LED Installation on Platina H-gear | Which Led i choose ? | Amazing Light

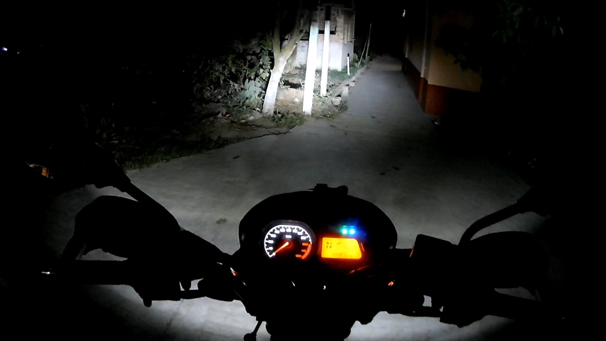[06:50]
अब पहले बाद शूट आप ने देखा था बो मोगाल से कर रहा था पूको एंटू प्रो से तो चले मैं आपको दिखाता हूं इसका विजिविलिटी कैसा है